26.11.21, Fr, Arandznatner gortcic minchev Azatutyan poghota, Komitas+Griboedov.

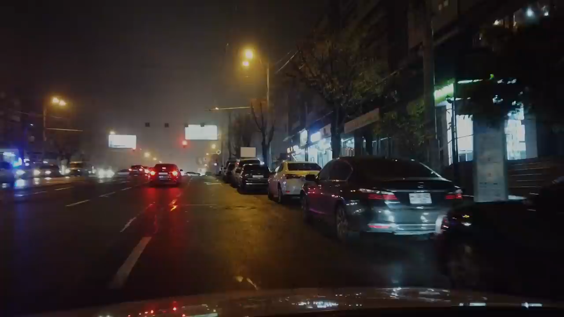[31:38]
Տանստաս դարավ, Կոմիտասի վրա եմ ու մոտենում ենք վրացականի այդ խաչմերուկին, 6 աստիճանա։ Ասա միած սասի մուտքը կանգնեմ, ընդեղ մի փոքր գործ կա ու դեպի տուն։